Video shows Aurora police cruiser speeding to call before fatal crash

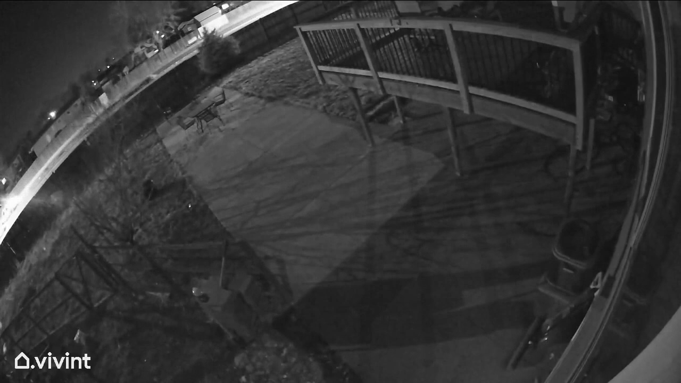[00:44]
This surveillance video shows the police crews are speeding down chambers and then the sound of the crash.